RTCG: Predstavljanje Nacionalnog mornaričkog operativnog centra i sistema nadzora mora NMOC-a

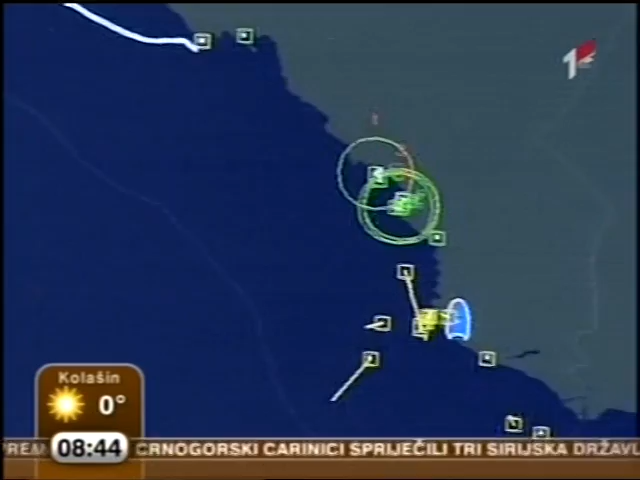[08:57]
kako je on sada postavljen, samo da ne napravite neku malu razliku između.
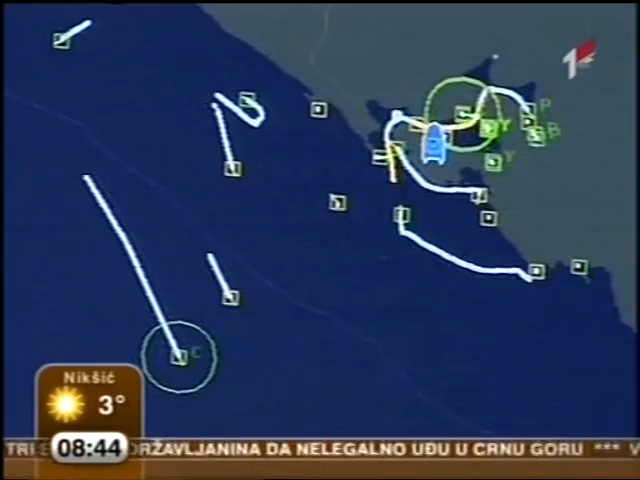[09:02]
A radaka ima nekojko koje su, hajde da kažem, ključne. Nekadašnji sistem je bio opet u restate of the art, znači avangarda u vrijeme kada je nabavljena.